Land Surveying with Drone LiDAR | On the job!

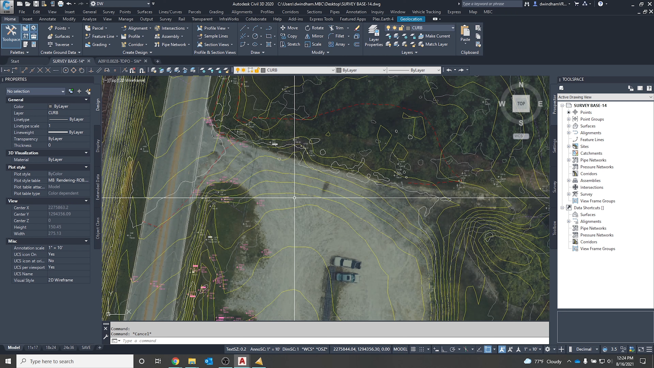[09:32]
this site and on the surveying side we do our construction staking project that all of our data is going to hit all together throughout the length of the project
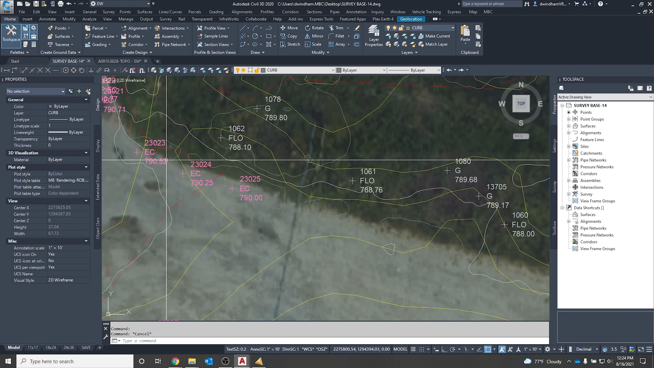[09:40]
so we've got conventional surveying we've got gps surveying that we saw out in the field earlier getting that edge of this driveway right here and that's helping us understand if the lidar is aligned properly and everything looks good and
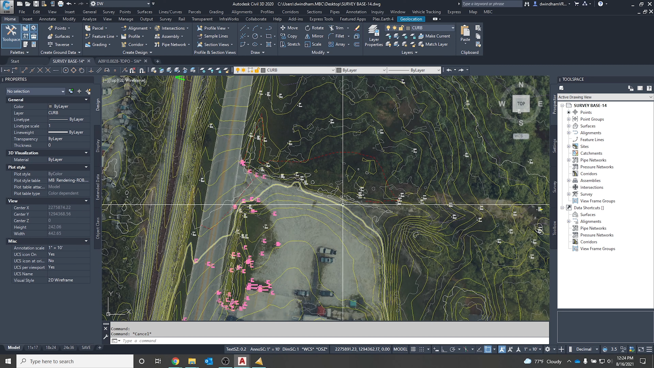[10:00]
it's great data we've got good point cloud density and so now we're able to take our survey rock surveyor contours right here we've got our civil